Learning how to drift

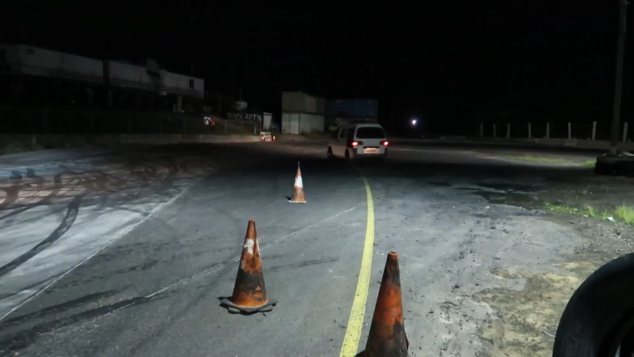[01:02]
So it looks like we got a different layout for tonight where the guys have thrown in some cones for the guys to do donuts around as well.